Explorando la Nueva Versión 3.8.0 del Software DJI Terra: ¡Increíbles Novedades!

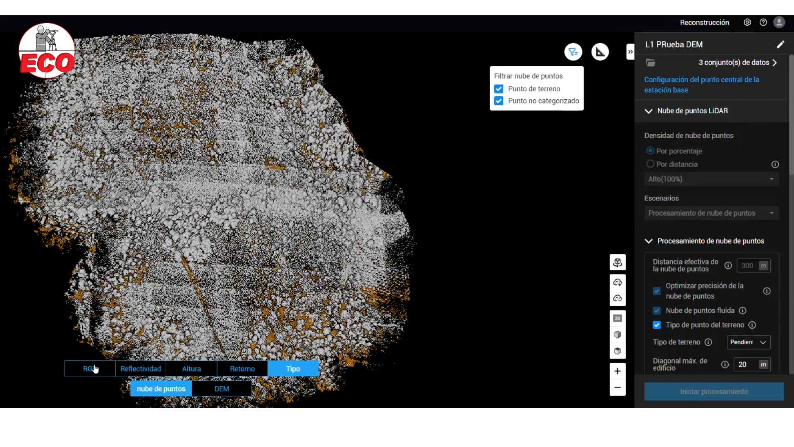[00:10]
¿Cómo se puede clasificar los tipos de puntos? ¿Cómo se encuentra el terreno?
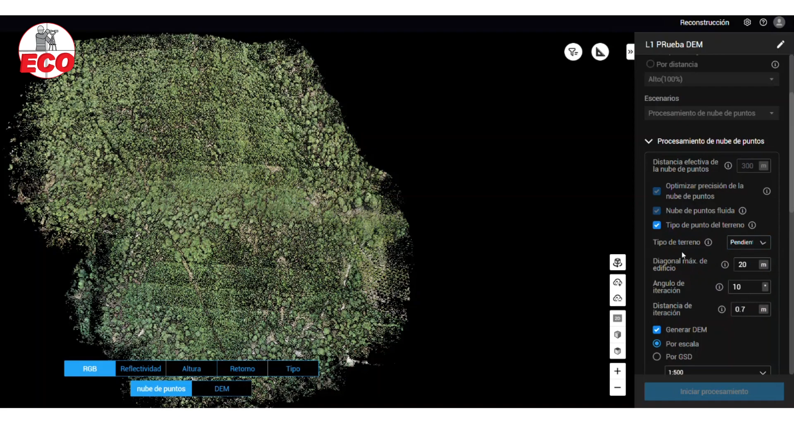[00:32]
El software no necesario para separar los puntos entre lo que sea terreno y lo que no sea terreno. Aquí podemos ver en color gris es lo que identifica como no
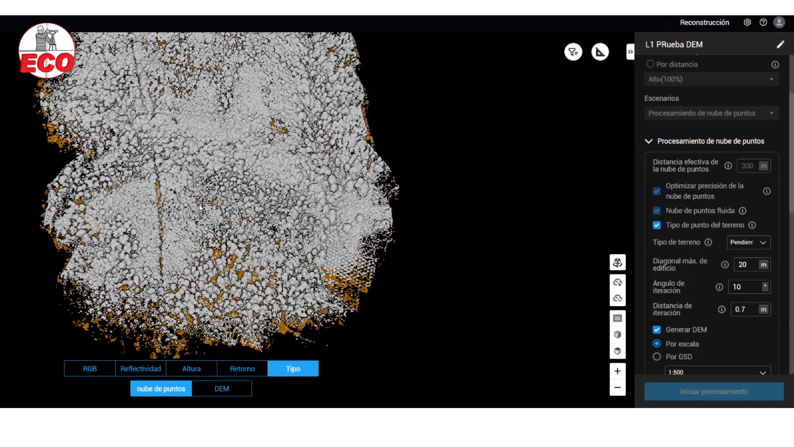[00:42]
terreno natural y en color blanco serían aquellos puntos que identifica correctamente como terreno natural.
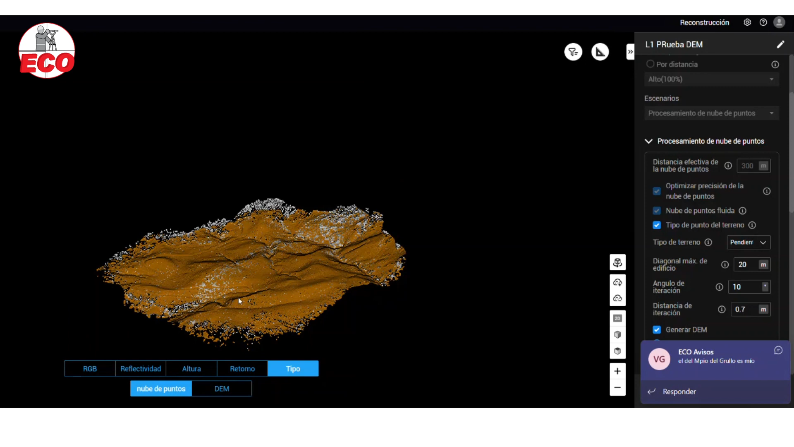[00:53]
Aquí hace un buen filtrado, también hace una limpieza de la nube para que dentro de lo posible esté totalmente bien clasificada y sin ruido.
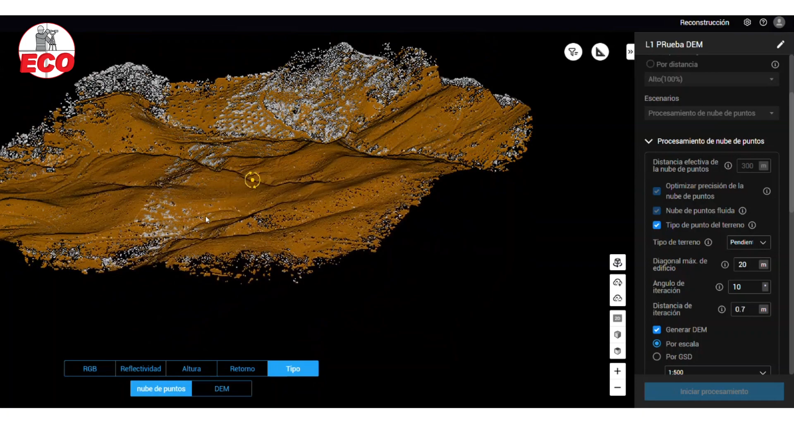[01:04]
Aquí vemos el terreno, la parte superior de los árboles y tenemos forma en la parte superior derecha de seleccionar el filtro y quitar aquello que no es terreno,
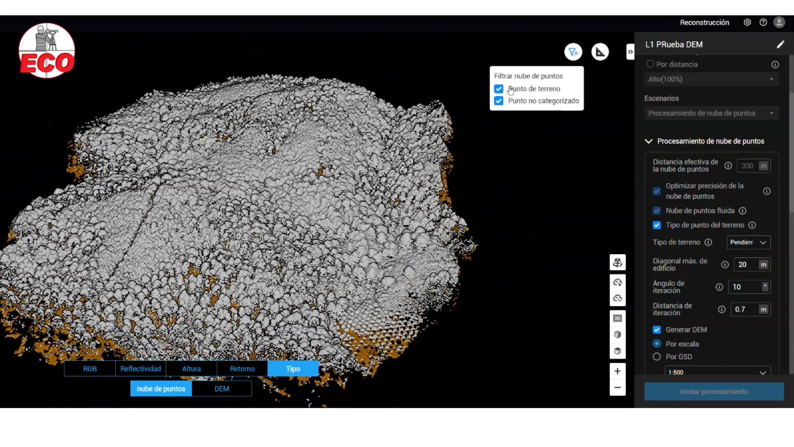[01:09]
quedándonos esta vista.
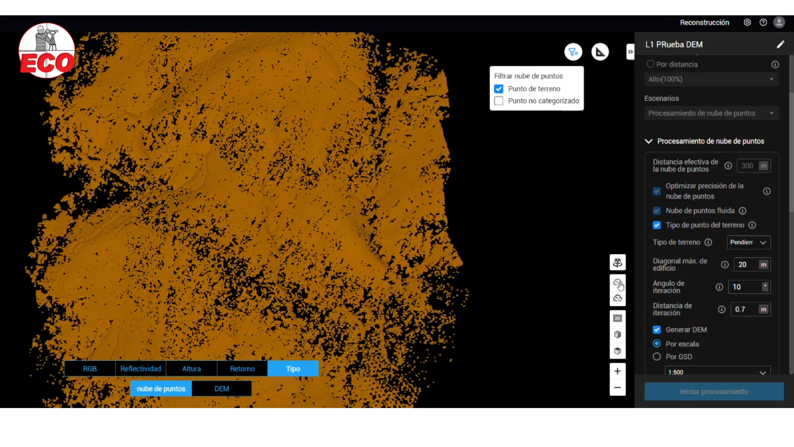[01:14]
Podemos subir, hacer más grandes los puntos para ver más claramente si cubrimos más o menos el área.
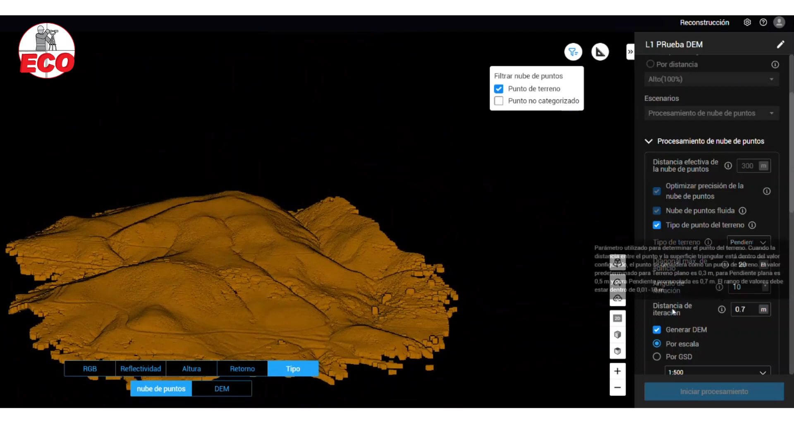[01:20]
Y obviamente habrá algunos puntos más dispersos por el filtrado,
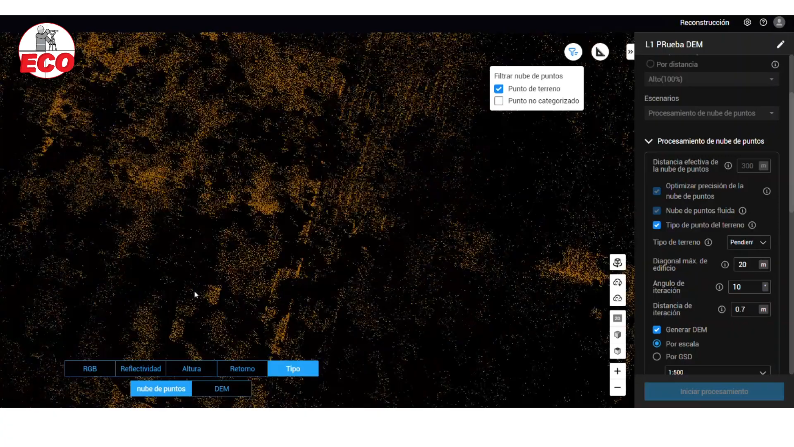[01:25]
pero suficientes para generar nuestro procedimiento.
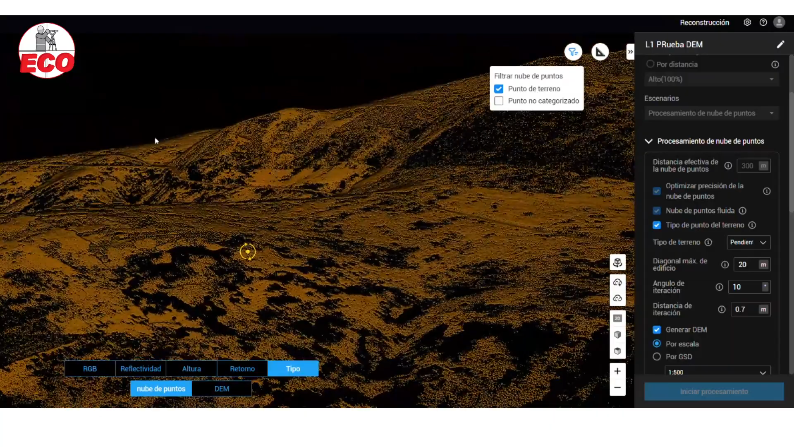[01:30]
Es bastante suficiente. Esta es una de las ventajas que vamos a tener al final de cuentas con el LIDAR.
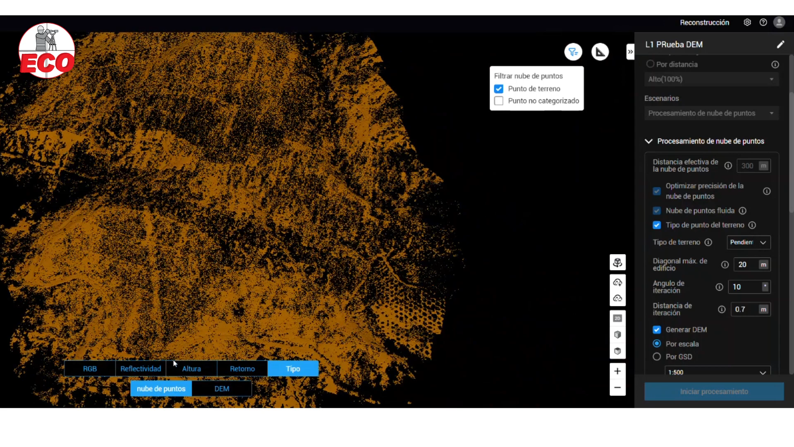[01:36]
Tenemos capacidad de poder filtrar la información mucho más fácil para obtener un modelo digital. Que de hecho, esa es una de las nuevas características que tiene el software también. Dado que ya permite filtrar la nube de puntos directamente desde el software, utilizando el tipo de punto del terreno del lado derecho, ya tenemos también la posibilidad de generar un DEM o un Digital Elevation Model o modelo digital de elevación.
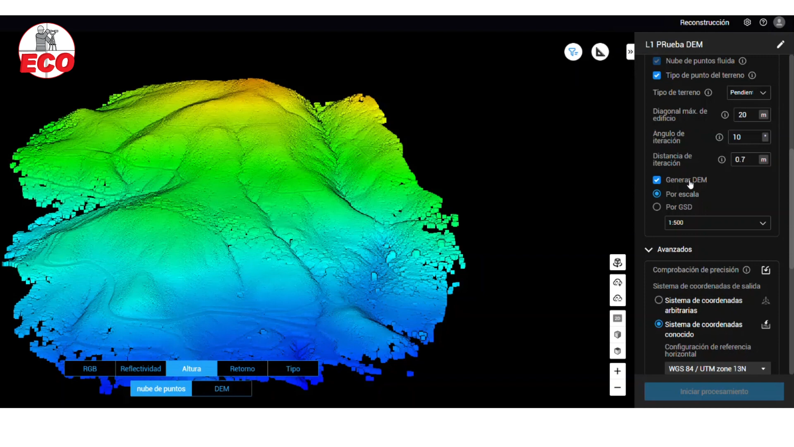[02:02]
Dando clic en DEM en la parte inferior,
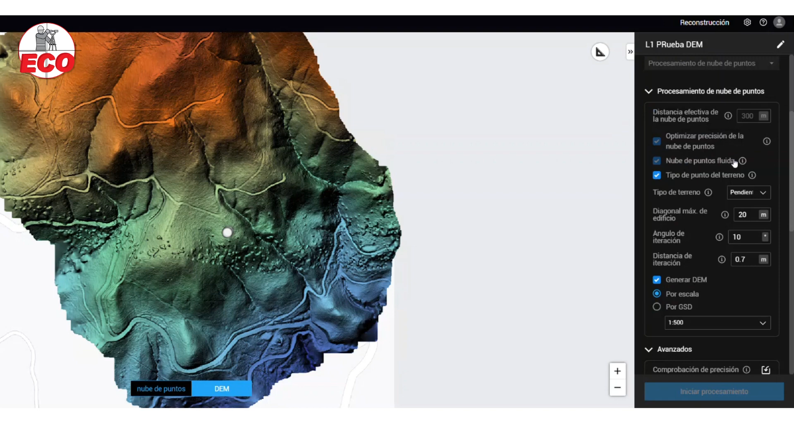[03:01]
Esas prácticamente son las novedades en lo que refiere al tema del LIDAR. Ya anteriormente habíamos tenido la opción de optimización precisión de la nube de puntos y la nube de puntos fluida, sobre todo cuando tenemos vuelos en diferentes días, diferentes tiempos.
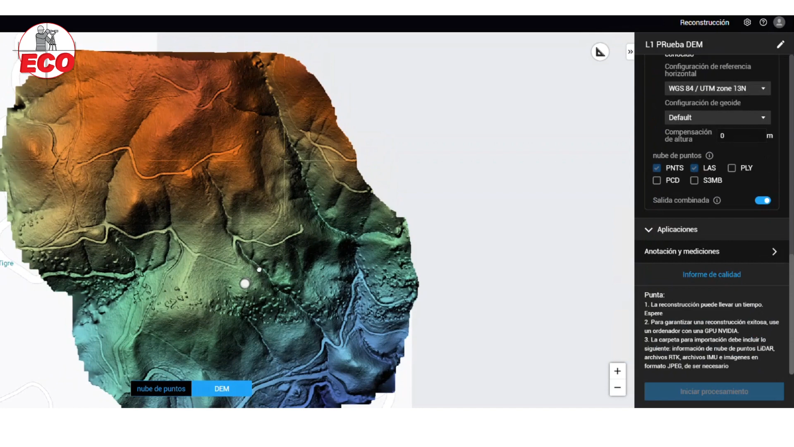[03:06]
Y este sería el resultado que podríamos obtener con esta nueva actualización.